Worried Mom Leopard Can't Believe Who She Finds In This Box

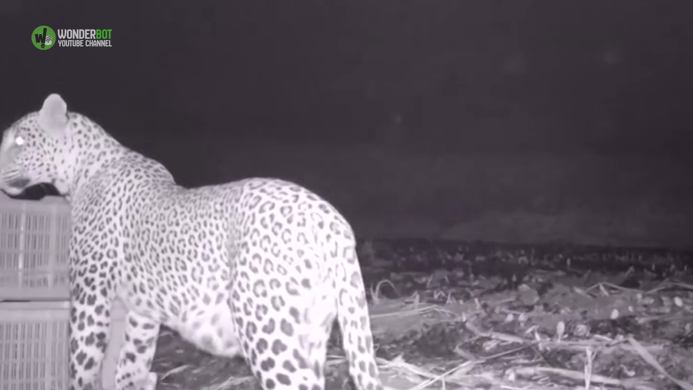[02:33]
sniffing curiously around it before pushing the top off. One can only imagine the feeling of relief the mother had when she saw all four of her cubs snuggled up together waiting for her.